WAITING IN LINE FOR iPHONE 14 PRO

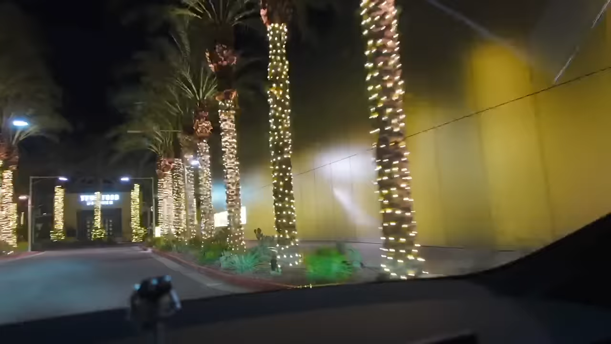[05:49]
Alright, let's see if the consumerism drove people to wait in line! Nope! It was still the same two people!
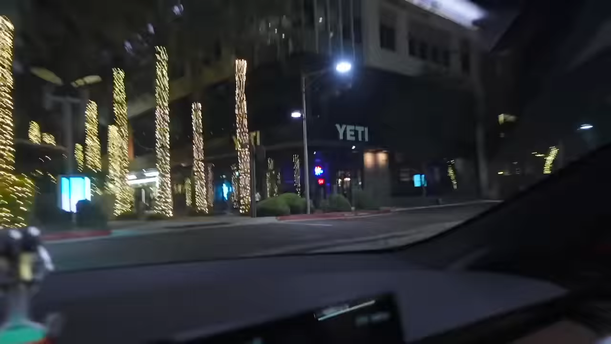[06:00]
Oh no! Oh, there's this guy right here!
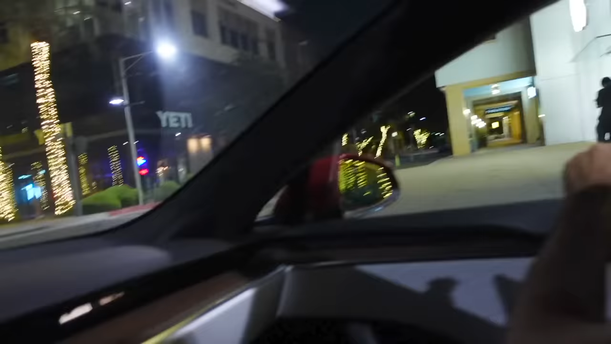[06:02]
And that guy! If he even is a customer, or is just smoking or something!
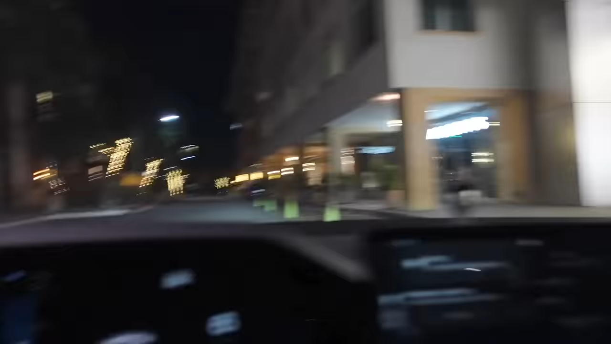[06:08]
But yeah, I think, yeah, almost the same amount of people as when we left this line!